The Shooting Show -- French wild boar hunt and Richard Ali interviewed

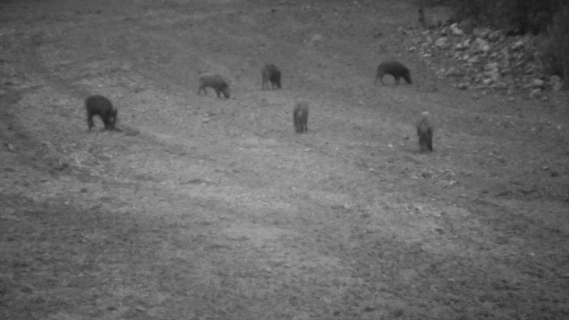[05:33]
Do you think we should take one of these small ones?
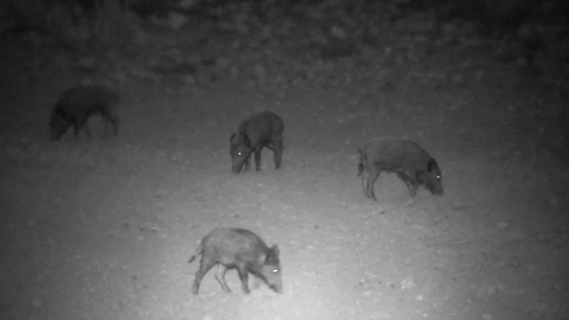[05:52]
There are pigs everywhere, but despite the huge numbers, there's no sign of the kyla Nick is desperate to get.
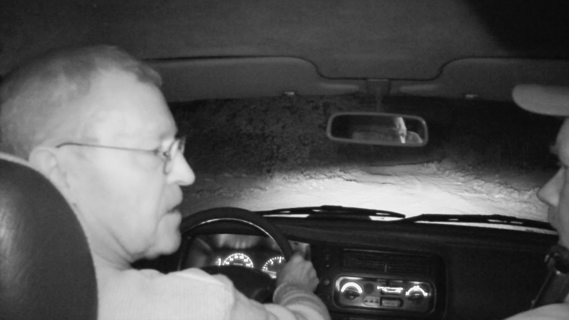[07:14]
You pass the garage or whatever you call it. Certainly, there are peaks out there now on this field. Okay.
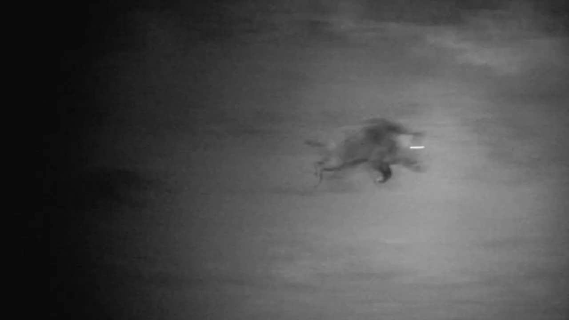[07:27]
And there should be, definitely should be a big one here. There is certainly plenty of activity at the next seat,
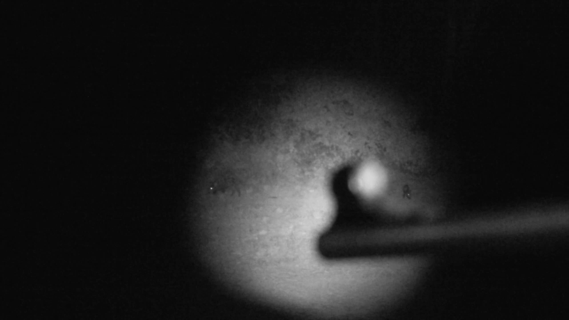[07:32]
but conditions are poorer than predicted, despite a tricky but careful approach to the high seat. Check the size of him.
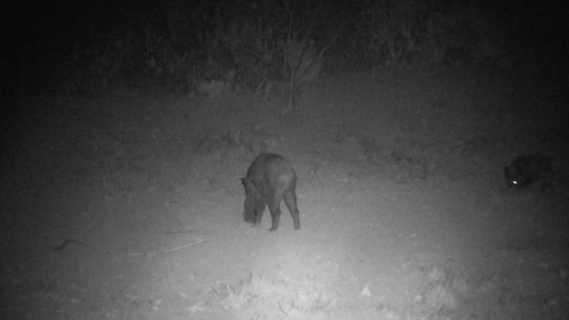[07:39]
He's like twice the size of the volleyball.
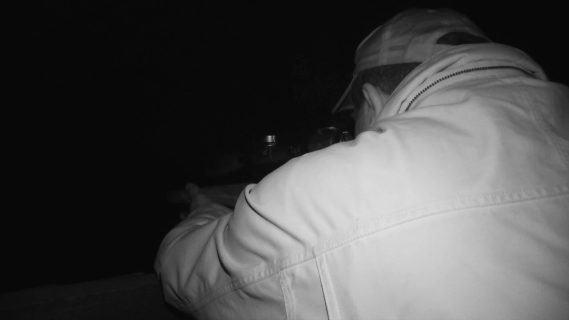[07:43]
Thick cloud cover makes getting a clay shot all but impossible. It's all the more agonising to hear Byron describe the specimens he can see with the camera's night mode. I'm afraid I've encountered thick cloud cover.
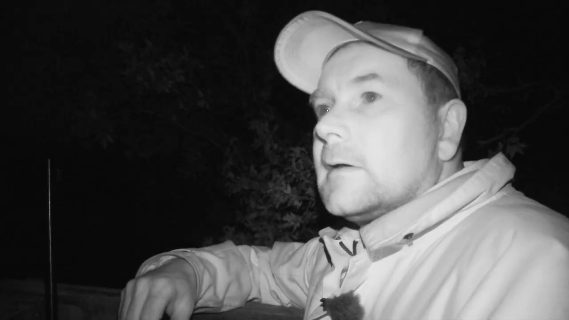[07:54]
We've had no, very, very little natural light.
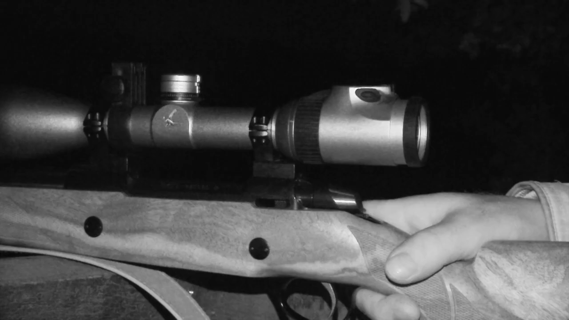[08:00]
Although we're using quality Swarovski optics, we still, you know, we haven't come here to take risks.
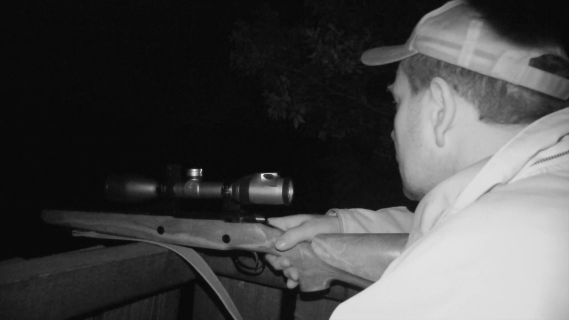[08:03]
We came close a couple of times but the deer seem to be spooking them when they come. Yeah, we've had a red stag that was only 20 yards in front of the seat.
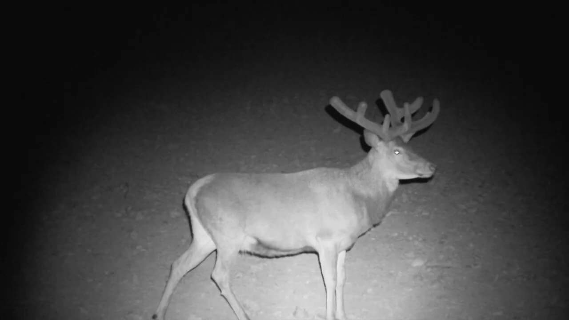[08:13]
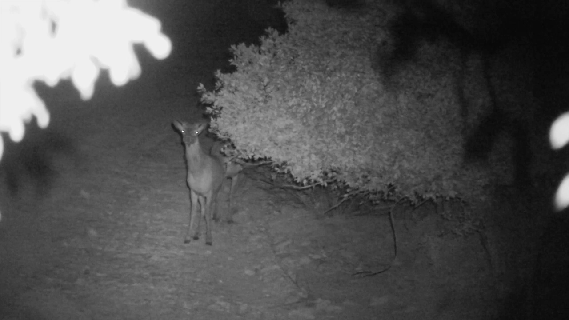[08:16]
Yeah, and a hind has just come up, no one spook the deer every time. So, yeah, it's been one of them evenings I'm afraid.